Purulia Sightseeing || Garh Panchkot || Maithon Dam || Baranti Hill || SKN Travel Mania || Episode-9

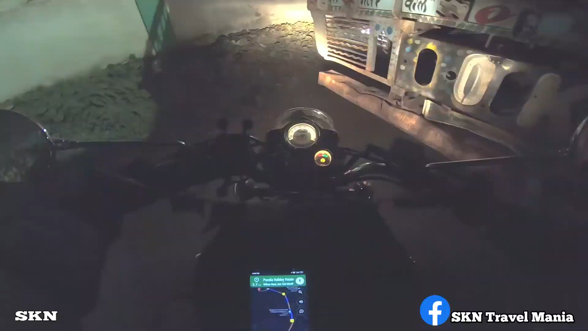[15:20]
लॉरी का जाम लगा हुआ है,
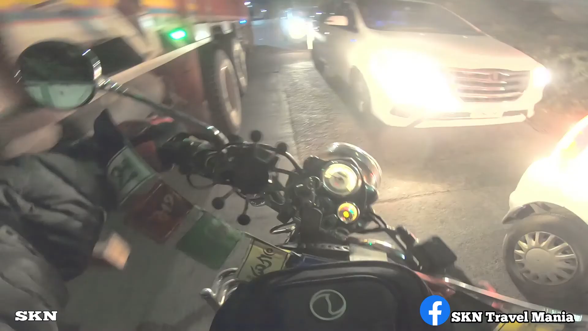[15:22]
पुलिस वालों ने इन लोगों को खड़ा कर दिया।
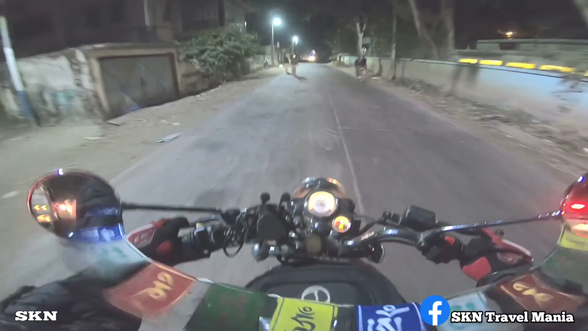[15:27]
अच्छा, ये रोड क्लियर कर रहा था।